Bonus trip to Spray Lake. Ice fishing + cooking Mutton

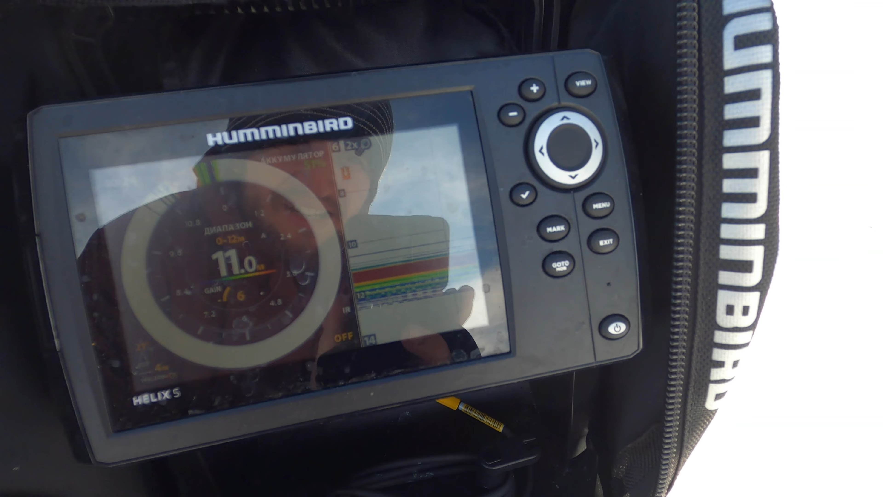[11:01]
I'm not sure it's fish or no.
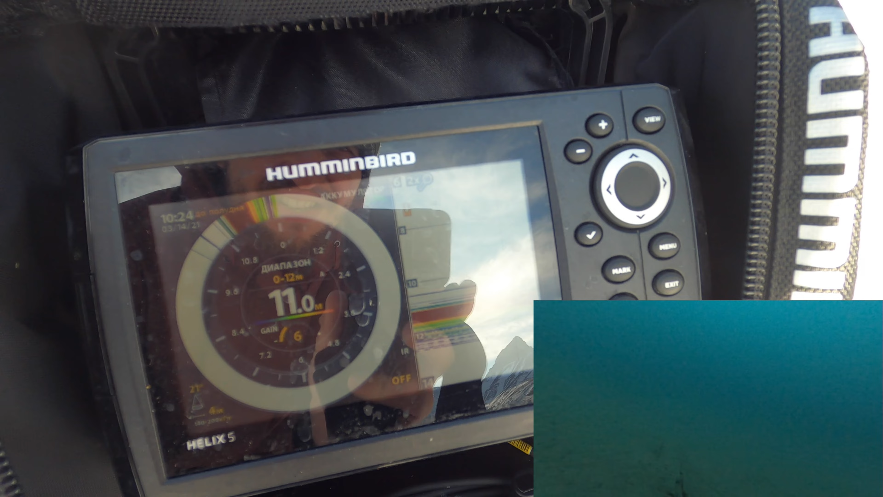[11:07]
Or weeds. Or fish.
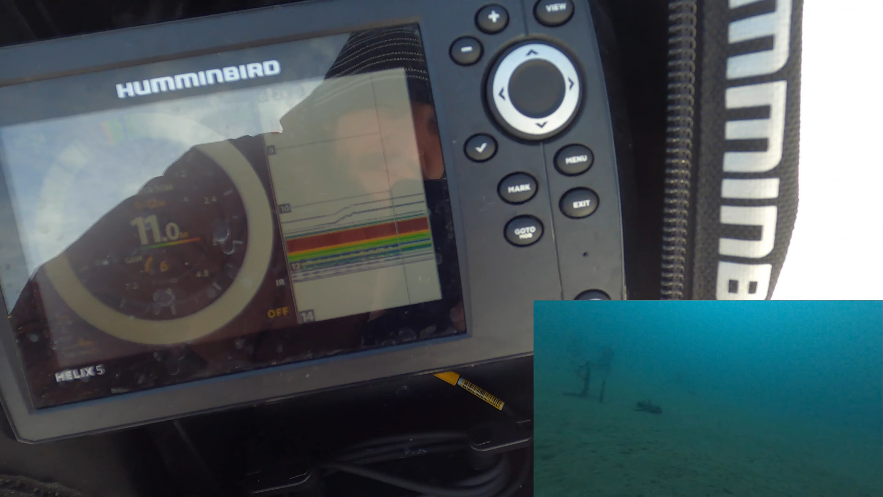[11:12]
You see this? The green one on the bottom? Yeah.
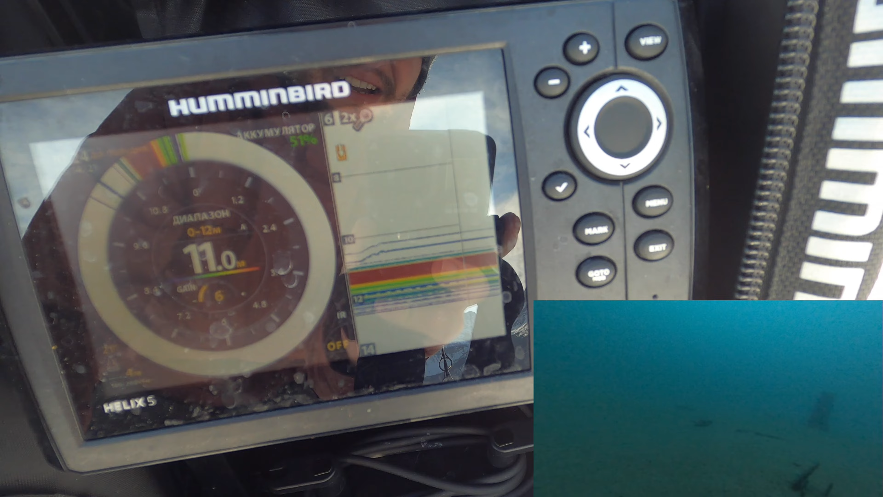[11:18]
I hope it's fish. I'm not gonna open tent right now. It's pretty enough for me. The temperature and weed not so strong.